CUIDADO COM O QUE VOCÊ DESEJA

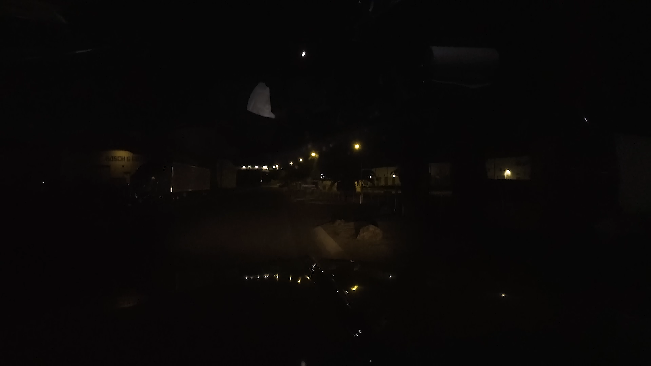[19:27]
Meio da rua, já tem um caminhão. Ainda bem que tem um caminhão parado ali, ó.